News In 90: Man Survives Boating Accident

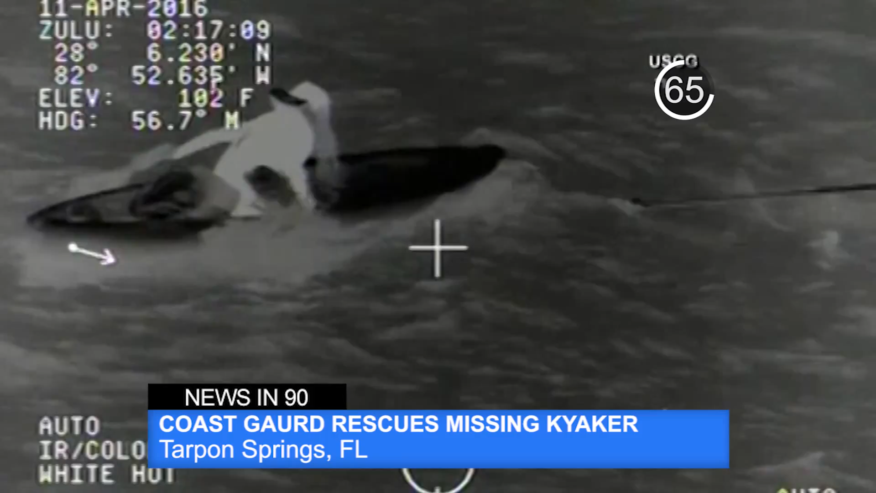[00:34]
The 17-year-old was rescued Sunday night after a four-hour search near Tarpon Springs. The air and water search started after she became separated from her family.
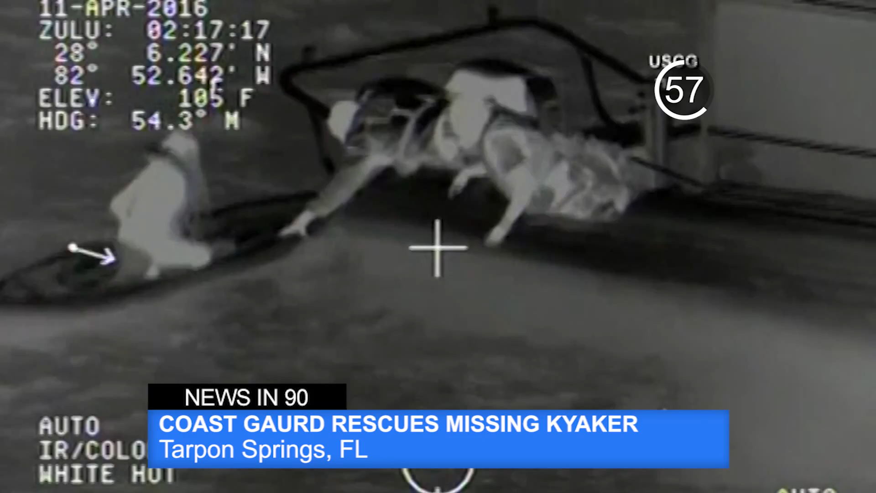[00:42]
The girl said she lost her paddle after a kayak was waked by a boat, causing her to drift aimlessly for several hours.